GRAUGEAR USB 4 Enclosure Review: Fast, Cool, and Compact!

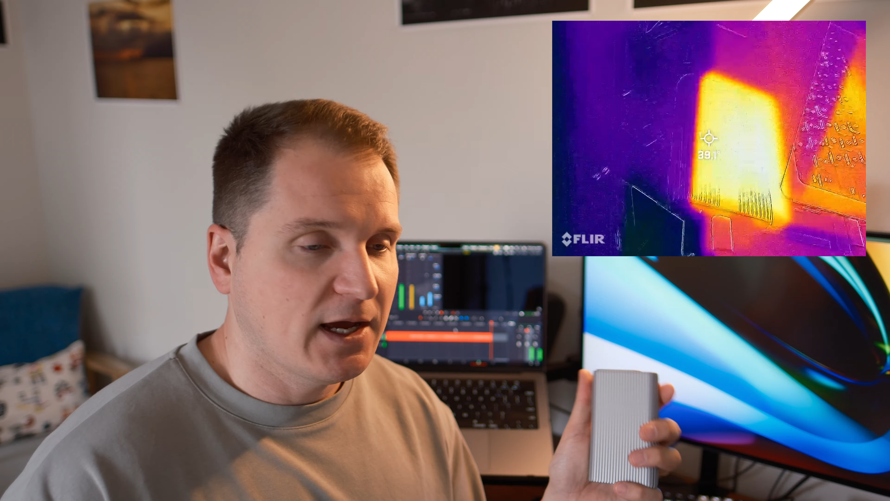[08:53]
And under the intense load, the temperature of the internal drive went really quickly to 61 degree. And the external casing was around 40-41 degrees.
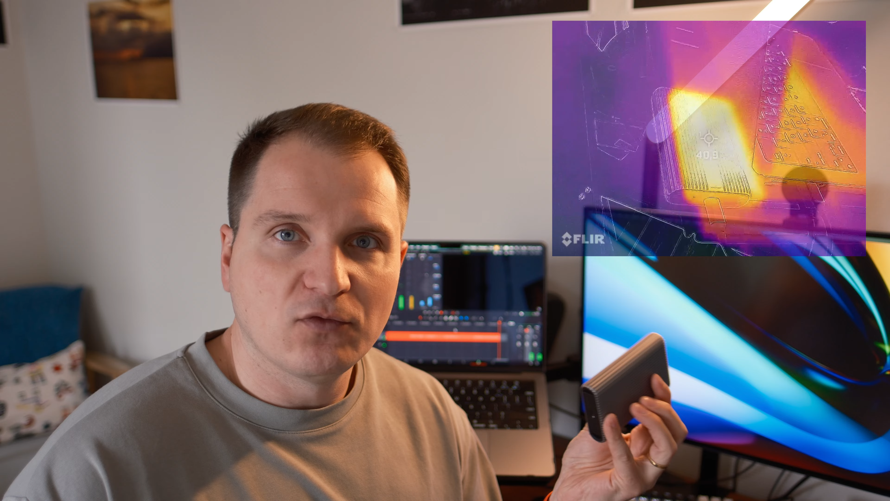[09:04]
But now what about the GrauGear? Well, the GrauGear performed again better than Satechi one.
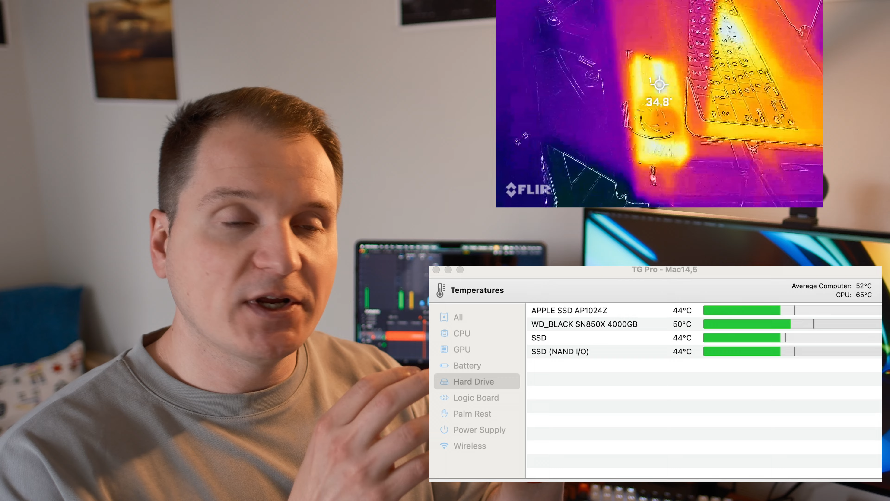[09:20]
the enclosure at the same time was kept on the 32.
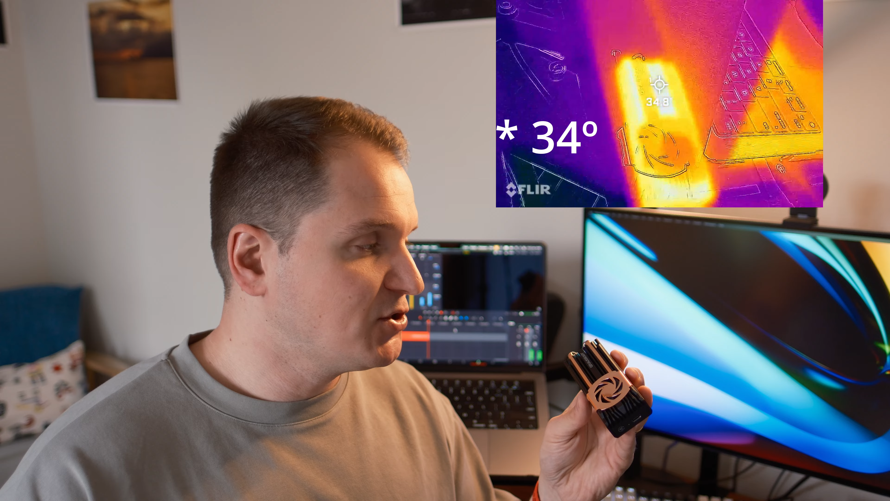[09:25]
And of course, the enclosure, I measured the most bright spots, as you can see on the flare footage. So the ones which were the hottest.